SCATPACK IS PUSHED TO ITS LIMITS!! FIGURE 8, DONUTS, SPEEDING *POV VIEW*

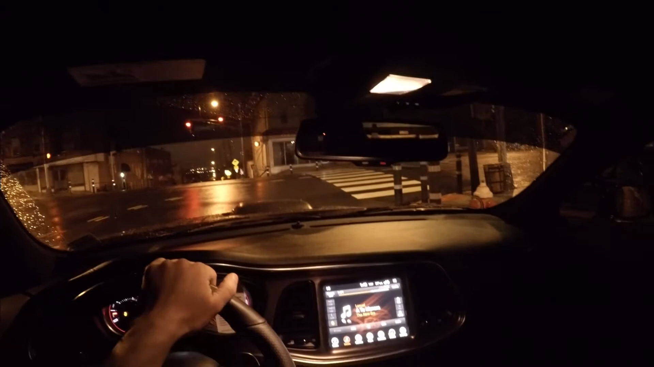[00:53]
the bad lining this is like the GoPro Hero 5 so I know the camera that's why I don't like recording videos and that's why I barely been posting is because I know the GoPro it sucks especially at nighttime you can barely see unless it's like a lot of light so I apologize for that I would use my camera but I don't have the camera mount setup so I can't use the camera either so we're gonna do